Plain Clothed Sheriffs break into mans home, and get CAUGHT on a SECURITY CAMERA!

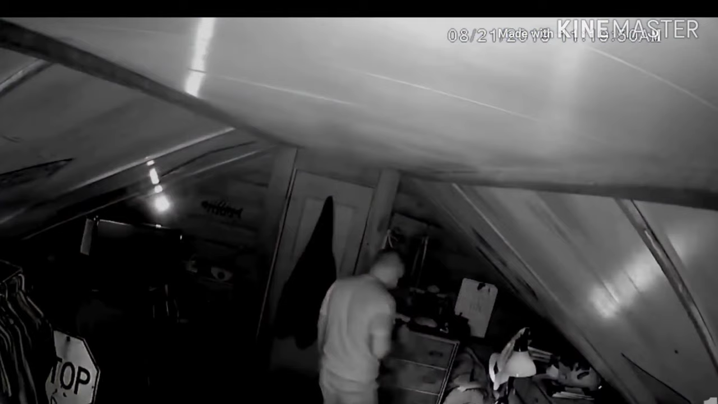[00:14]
Last year, this homeowner had no idea law enforcement would enter his house. West Virginia civil rights attorney John Bryan posted the video January 15th,